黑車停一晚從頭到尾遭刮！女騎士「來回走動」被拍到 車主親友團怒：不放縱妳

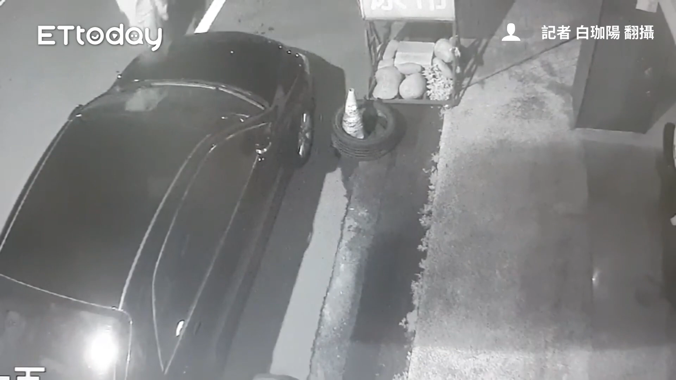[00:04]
他车子停在大巨的路上，那早上要去牵车的时候，